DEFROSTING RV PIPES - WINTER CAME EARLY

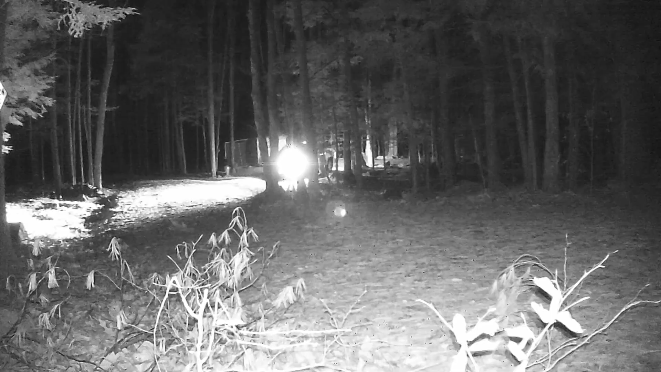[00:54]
We got there midnight on the Friday Veterans Day weekend and it was like 16 degrees outside.